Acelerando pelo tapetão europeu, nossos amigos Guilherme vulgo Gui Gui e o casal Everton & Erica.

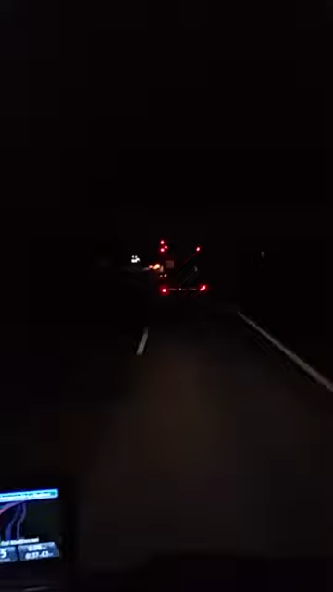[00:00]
Galerinha do grupão aí, aqui por cá vem sendo nós mesmos o próprio original aí O negócio é de Everton aí na frente aí, ó Botando pressão aí no carrão, na carriola aí, ó Na night aí só dá noz Passar ele aí colado aí no No motora, cê tá doido motora Aí vem ele atrás aí Não dá muito de ver, porque o celular não grava muito bem